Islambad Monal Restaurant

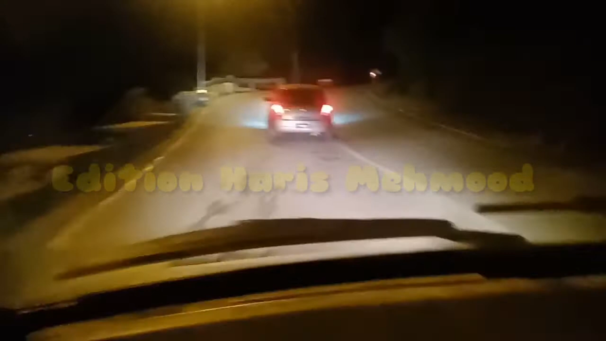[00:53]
रात को मनाल की तरफ ये खतरनाक मोड पे हमने चढ़ना शुरू कर दिया है, जैसे कि आप देख सकते हैं।
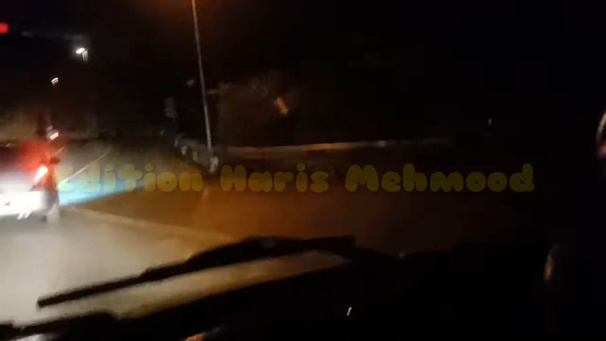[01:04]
मनाल अभी हमसे 3 किलोमीटर दूर है, हम बस पहुंचने वाले हैं। अपने दोस्तों के हमरा हमारे साथ